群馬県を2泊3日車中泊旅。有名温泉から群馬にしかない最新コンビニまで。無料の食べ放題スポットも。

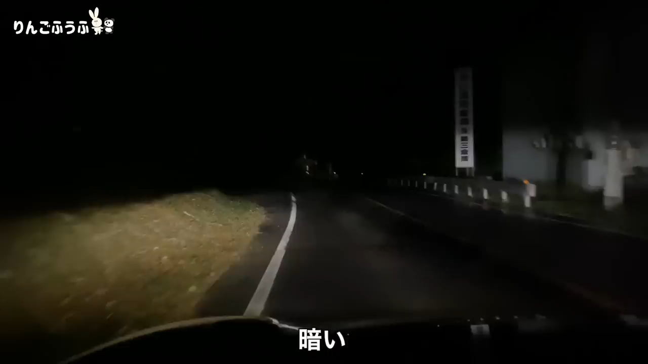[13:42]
暗い。あ、後ろ、 うん、あれじゃん。 あ、ロックハート城。